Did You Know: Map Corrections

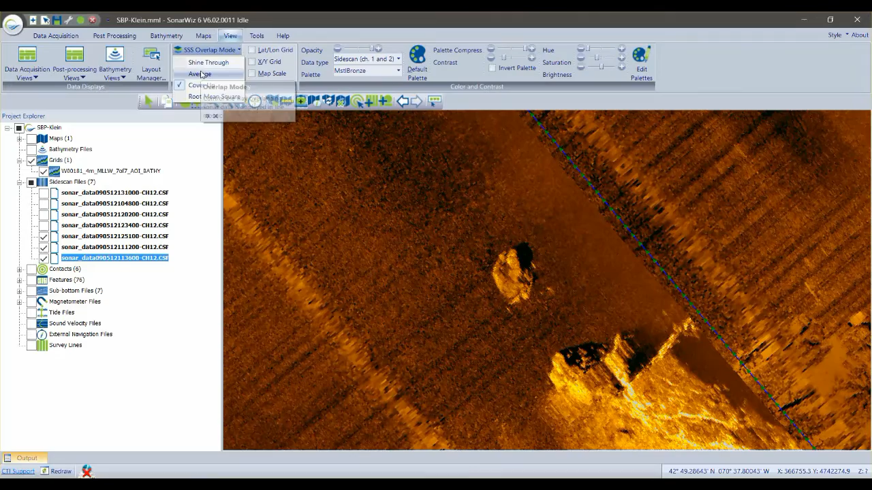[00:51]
If I allow the rock target to shine through from the tracks lower in the image stack, you can see that the rock shows up in a different location in each track. Assuming that you've already applied sheave offsets and cable laybacks, you might think that you're just going to have to accept some slop in your image mosaic, but SonarWiz has another trick up its sleeve. If you have a chart or multi-beam image that you believe is better navigated than the side-scan traces, you can use the map correction tool in SonarWiz to rubber sheet the image mosaics to match. It's really easy to use.
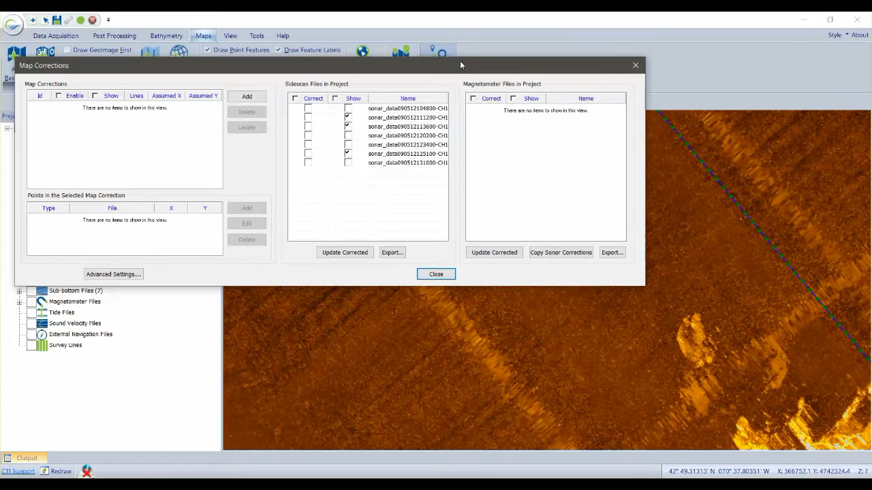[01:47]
The first thing we're going to do is turn off all the side-scan files so that we can see the bathymetry grid underneath.
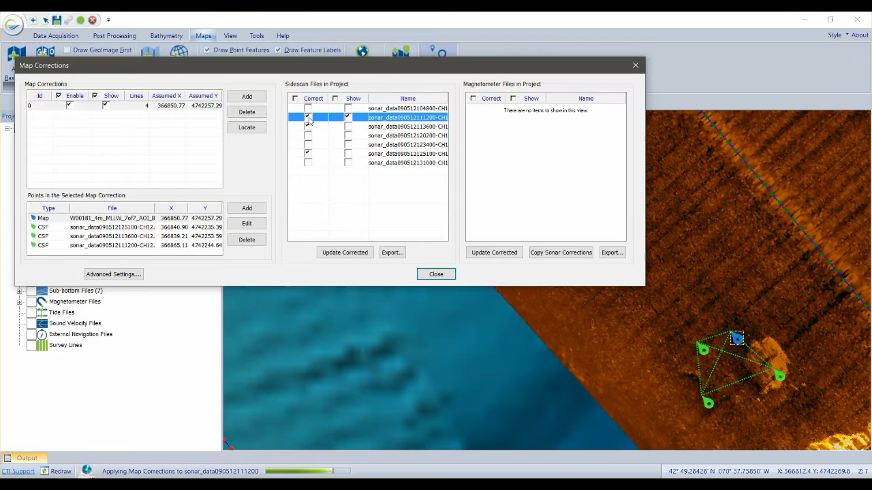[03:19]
And turn the map correction on. And it sloughs back over the top of the blue pin.
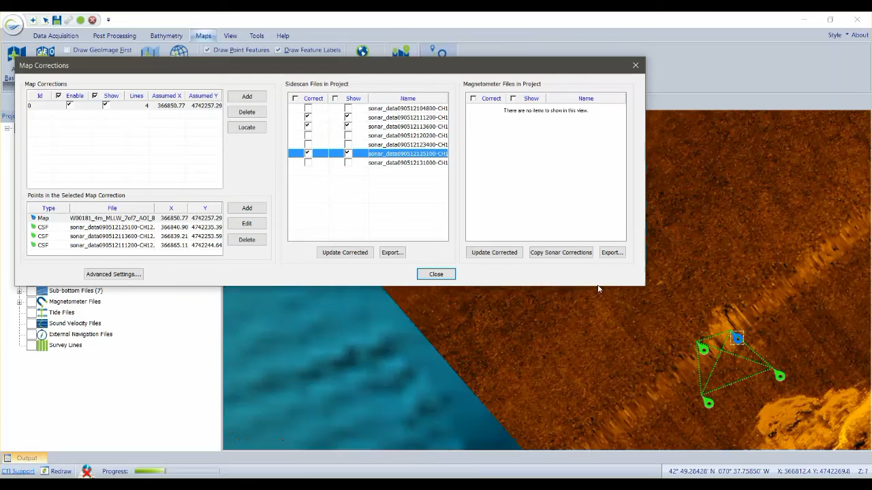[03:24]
So now we turn all the map corrections on. And you can see that the rock target in each of the lines now overlaps. And it overlaps with the bathymetry. So that's how map corrections work. You can have as many map corrections as you need to adjust your imagery to match your underlying dataset,
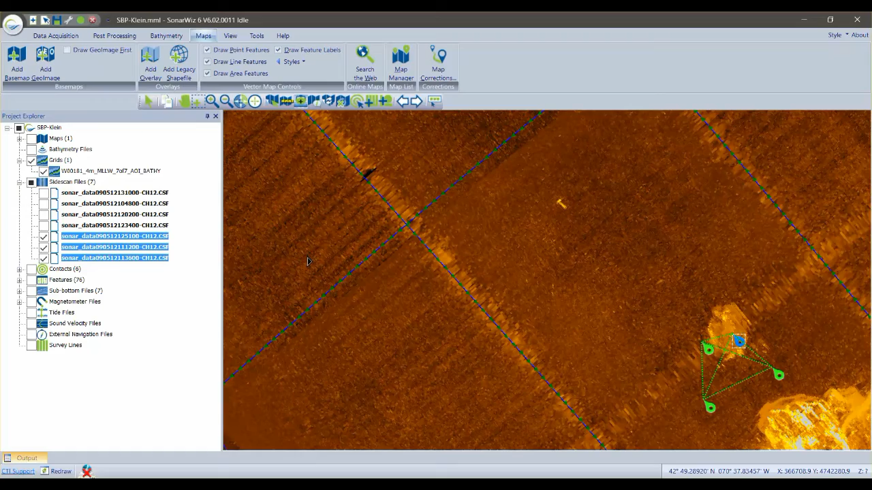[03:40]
from one or two to dozens of them.